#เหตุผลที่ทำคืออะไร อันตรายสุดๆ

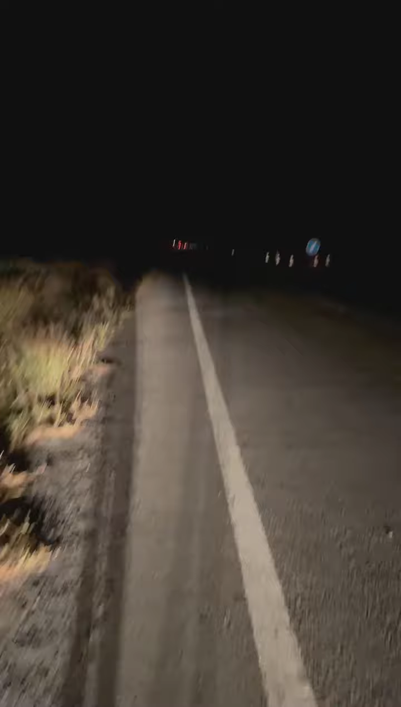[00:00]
ดีครับอยากถามว่าไอ้ตัวตั้งตรงกลางเนี่ยตั้งเพื่ออะไรถ้าตั้งแล้วไม่มีสัญญาณไฟเนี่ยทำให้เกิดอุบัติเหตุเยอะมากเลยนะเนี่ยถ้าจะตั้งอย่างเงี้ยแล้วไฟตรงกล